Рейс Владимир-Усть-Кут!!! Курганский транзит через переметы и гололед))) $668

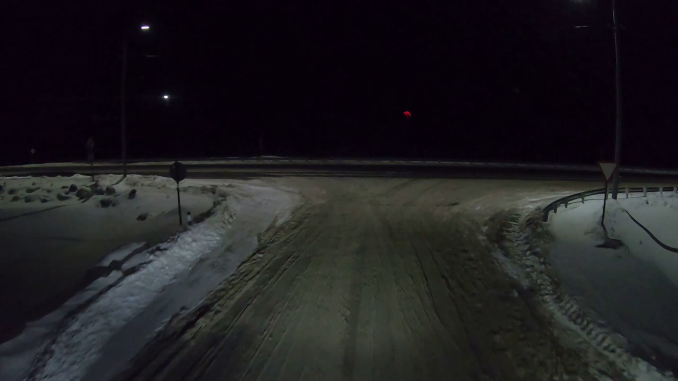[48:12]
Так, слева, справа, чтобы никого не подрезать. Подождем. Слева коллега далеко.
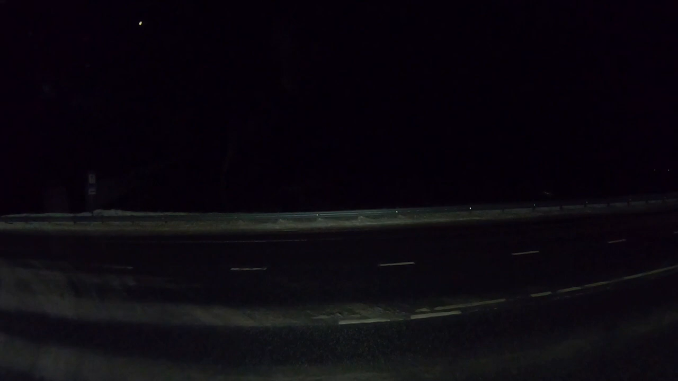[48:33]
Абатское, Абатское. Последний, крайний тюменский облок. Можно так сказать. Сейчас тут через Ишим, через речку, туда-сюда, наверх поднялись, а там уже и Омская область, и еще час добавляем. Да, уже будет плюс 3 к Москве.
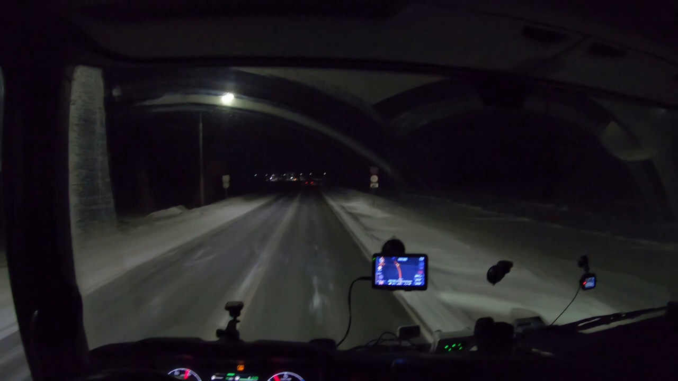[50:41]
Здесь вот приют, стоянка в Крутинке.
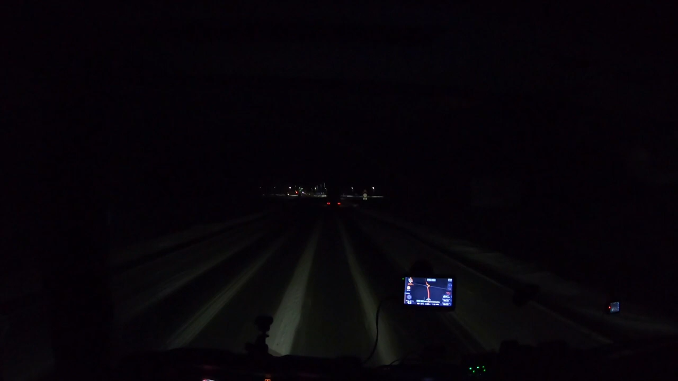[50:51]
Ой, видите, ну тормоза нажимаешь, она как-то так не очень хочет останавливаться. Не, ну здесь-то вот уже перед светофором, перед кольцом-то отсыпано. А еще чуть дальше. И все, и уже едет такая брум-брум-брум-брум. Болтается, как кое-что в проруби. Вот, так вот, думал, сюда. Ну, потом что-то тут прикинул, что к чему.
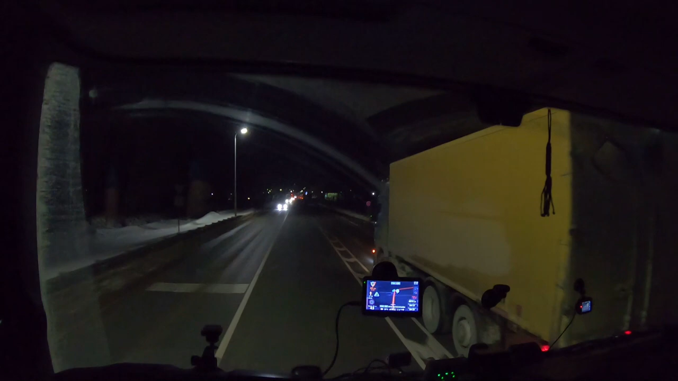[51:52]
Плюс тут, ну, как бы через сплошную надо крутить на стоянку. Ну, все крутят, не такая уж она тут и сплошная. Тут, в принципе, хотя, с другой стороны, можно и вот и с правой стороны встать. Здесь тоже, смотрю, машины стоят. Кафе «Теремок». А так этот приют, вот он.
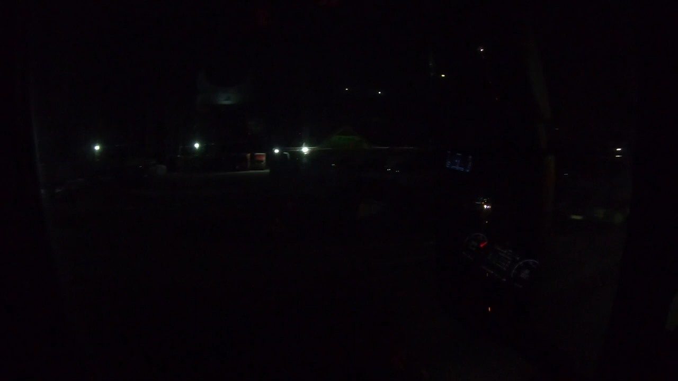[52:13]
Здесь, конечно, огромнейшая стоянка. Просто огромнейшая. Вот она, с левой стороны. Вот. Уют-парк. Не приют, а уют-парк.
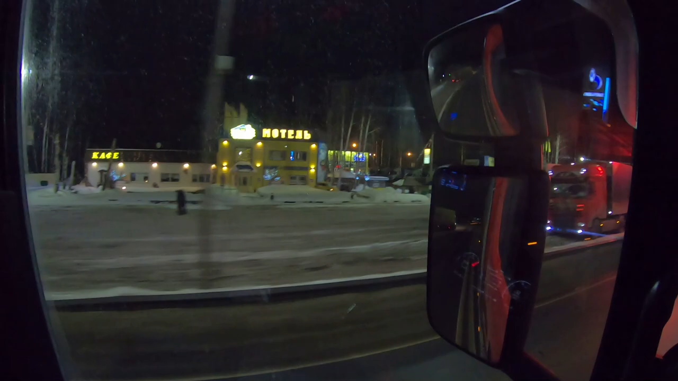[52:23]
Господи, приют. Уют-парк называется. И там площадка, там, я не знаю, там как аэродром.
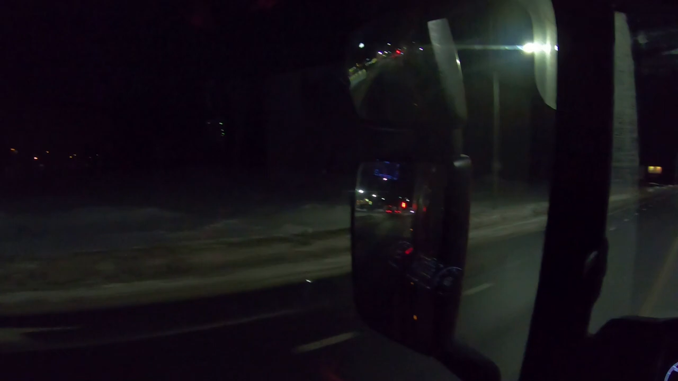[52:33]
Там машин влазит, как в этом, как в Суетово. То же самое.
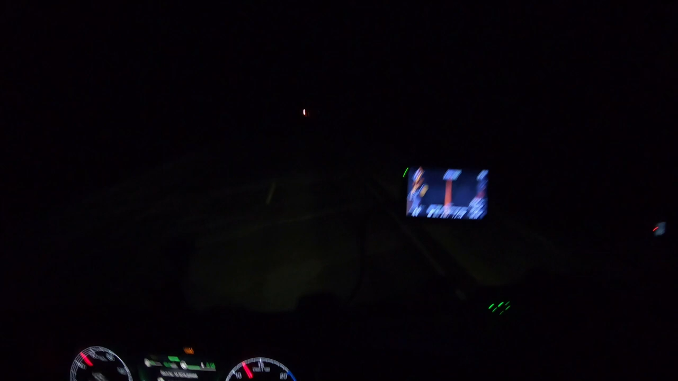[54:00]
Все, вон, смотрите. Я перестала только что моргать. Лед закончился.
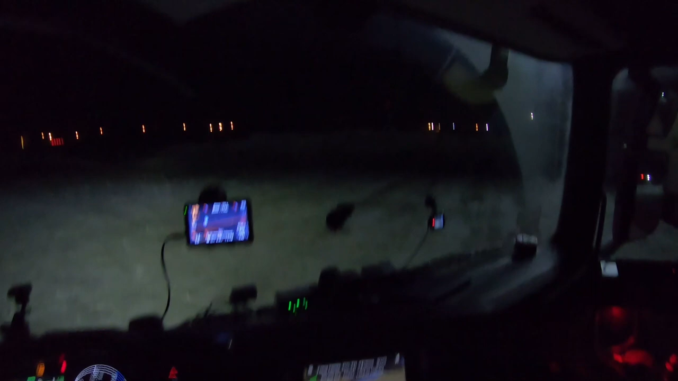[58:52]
Так вот, видите, все вот тракторами видно, что все прочищено, расчищено, все приятно заезжать. Это заедешь и потом буксуешь, снегу в колено,
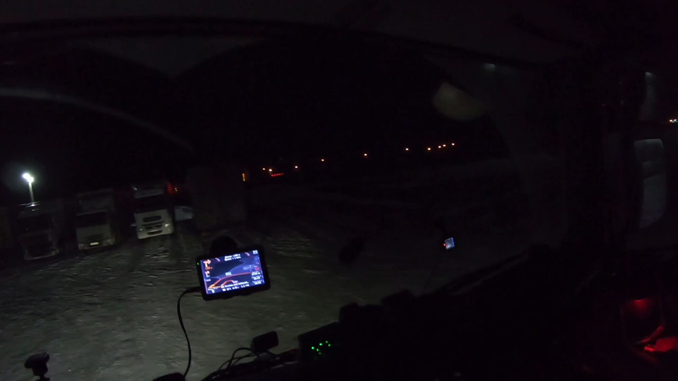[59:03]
а так аккуратненько все, чин-чинарем, молодцы. С-очка, да, С-440.